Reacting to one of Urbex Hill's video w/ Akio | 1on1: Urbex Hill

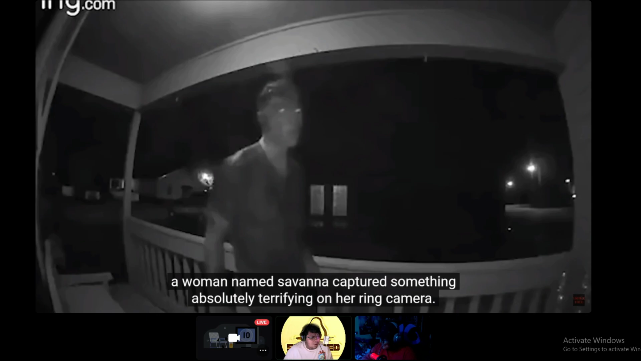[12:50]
Late one night In Myrtle Beach South Carolina Savannah captured Something absolutely Terrifying On her ring camera What What input Do you got What What bro He looks like A call duty zombie Bro
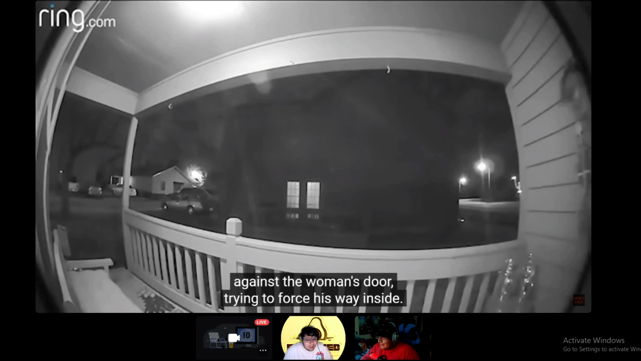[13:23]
A man appeared At her front door He began violently Slamming his body Against the woman's door Trying to force His way inside After several attempts The man stumbled back And fell over The porch railing Terrified The woman calls The police Here's what happened There was There was this guy Who was Drugged
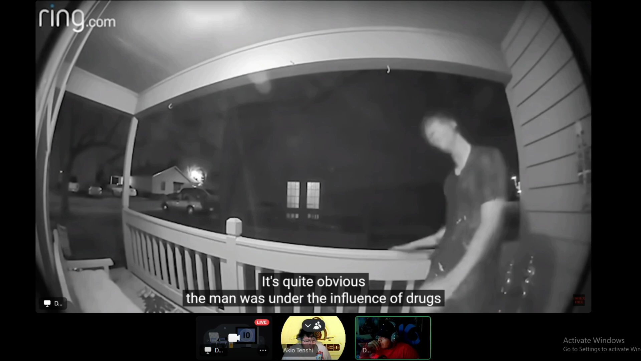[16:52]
obvious The man was under The influence of drugs Or was possibly having Some sort of manic episode Either way This would have been Terrifying to experience